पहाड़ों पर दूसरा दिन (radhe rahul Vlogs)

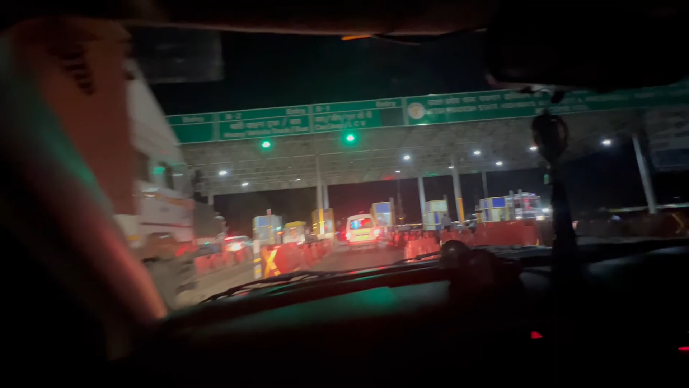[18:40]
आगे टोल देना नहीं पड़ेगा, लेकिन यहाँ पे फास्टैग की सुविधा उपलब्ध नहीं है, कैश देना पड़ता है, सबसे बड़ी दिक्कत, इसीलिए यहाँ पे देखो जाम लगता रहता है,
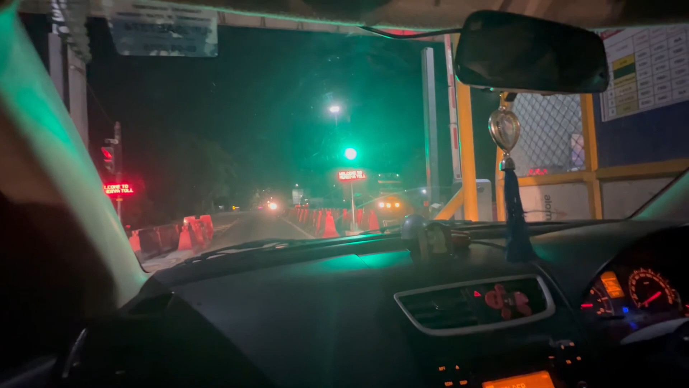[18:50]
105 रुपये कटा है, और उधर ये जो ट्रक देख रहे हैं उसका 505 रुपये है,
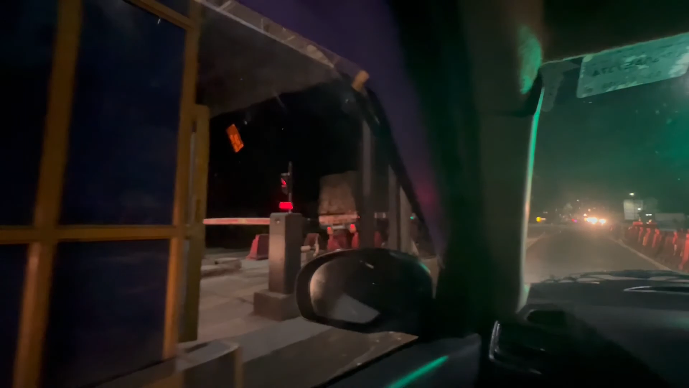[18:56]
ये देखिए इसका 505 रुपये टोल कटा है, हम लोगों का 105 रुपये है।